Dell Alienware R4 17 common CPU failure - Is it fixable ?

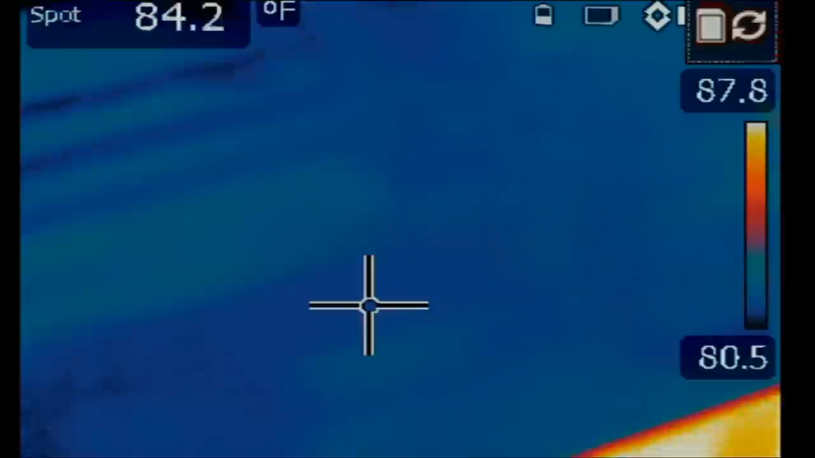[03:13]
On screen: spot 84.2°F
Let's go over to our thermal camera, without wasting any time. Talk less and do more, even though a lot of viewers like more talk and less repairs. I try to balance both. All right, so let's inject voltage and see what happens. And look at this.
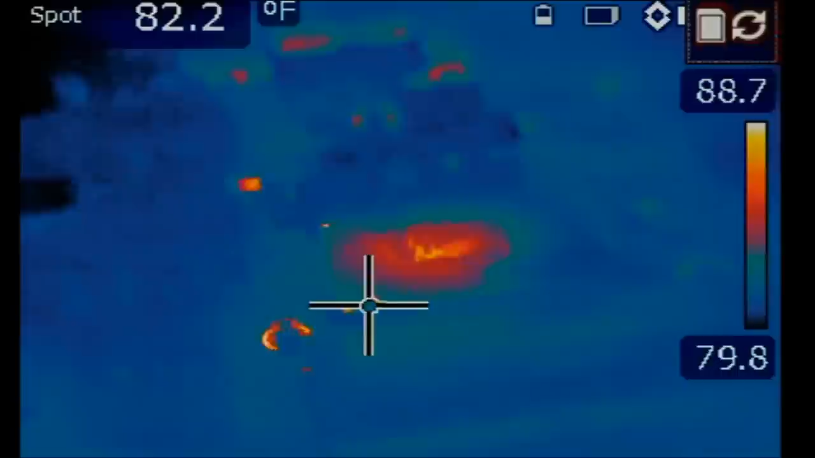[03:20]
On screen: spot 82.2°F
We already see something getting hot on the board. And what's getting hot? That's the CPU.
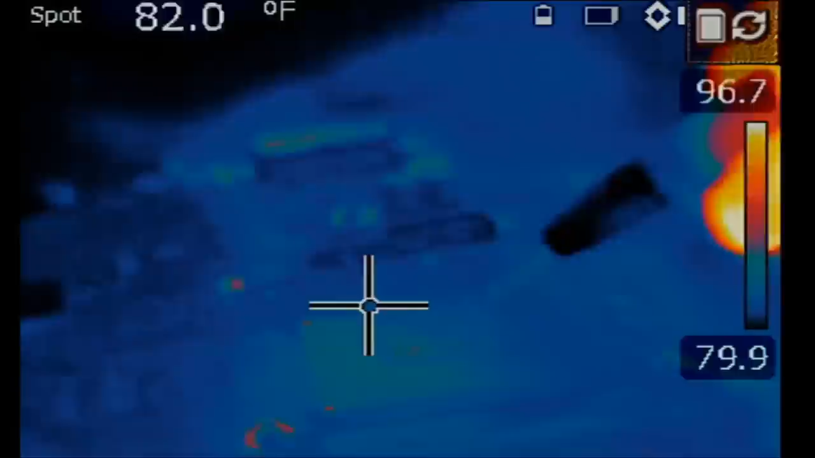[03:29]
On screen: spot 82.0°F
The CPU. All right. It's not unusual to see the CPU getting hot, and heat on the CPU does not mean that the CPU is bad. But it could be. We're not going to rule it out as a bad CPU yet.
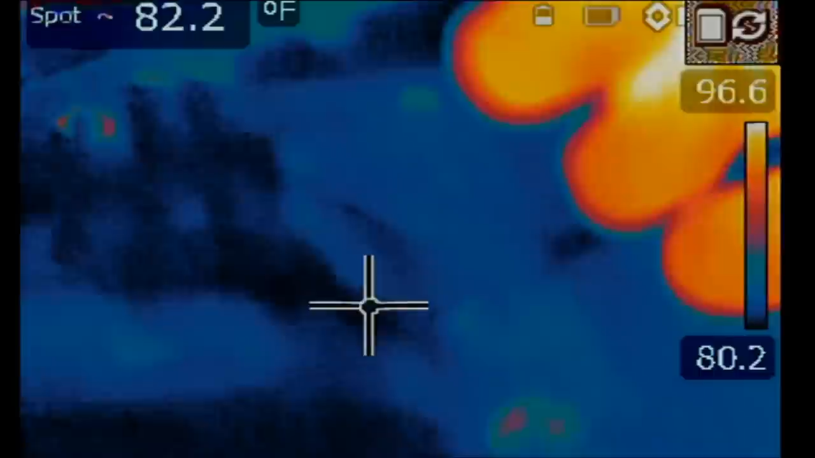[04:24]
On screen: spot 82.2°F
CPU will get hot, but I want to focus and see if we are able to see any type of heat spot on any one of the MOSFETs here. The slightest heat spot.
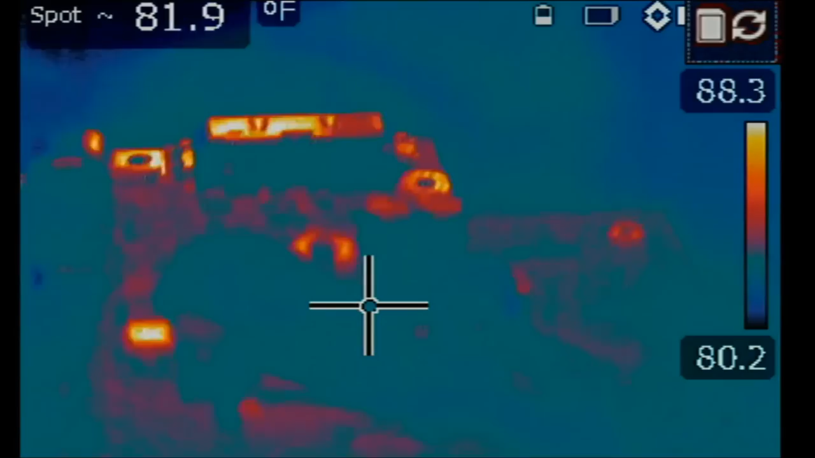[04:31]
On screen: spot 81.9°F
It could be an indication that that component is faulty. See? Actually, that's the...
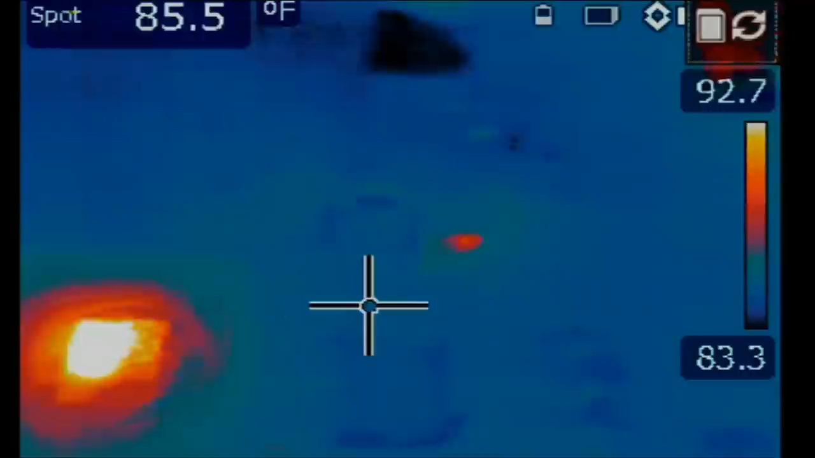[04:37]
On screen: spot 85.5°F
Yeah. CPU is here, and we do see something right over here. And what is this? And I'm interested in this right over here.
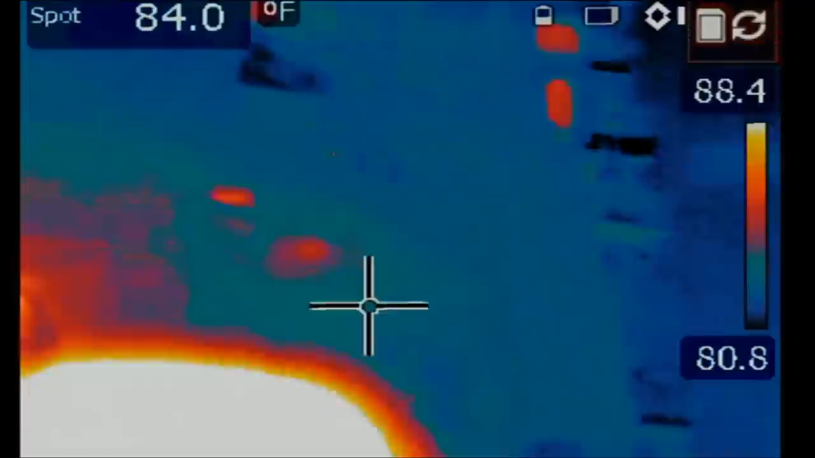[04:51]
On screen: spot 84.0°F
See it? That tiny dot under the CPU.